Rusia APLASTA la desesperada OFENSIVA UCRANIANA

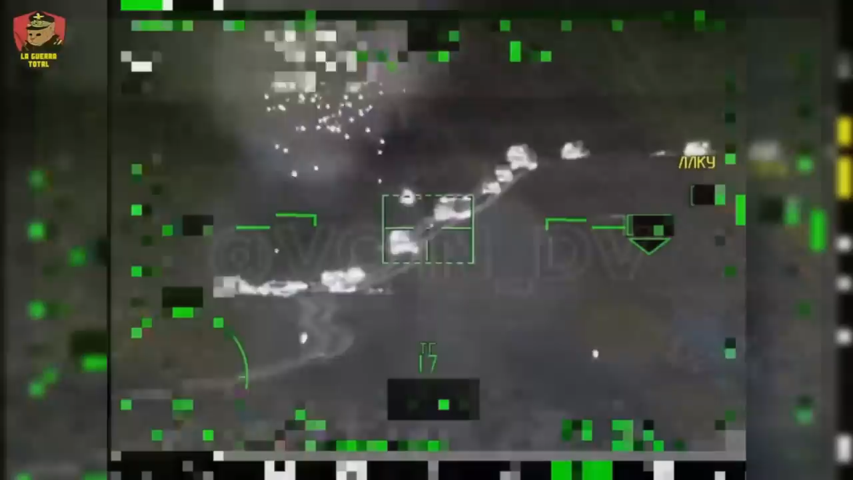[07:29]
Posteriormente, el segundo grupo de soldados se encuentra en la misma área, enfrentando la pérdida de vehículos mientras intenta maniobrar alrededor de los obstáculos dejados por el primer grupo a su izquierda y derecha. Como resultado, también son inmovilizados por el fuego enemigo de la artillería,
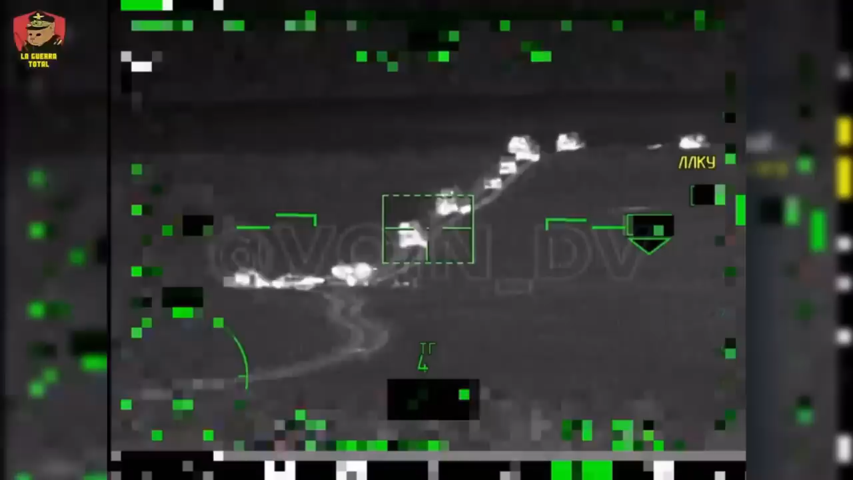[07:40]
o en el mejor de los casos, se ven atrapados en una situación confusa y caótica, sin tener una idea clara de qué hacer o cómo reaccionar. Parece que muchos comandantes ucranianos son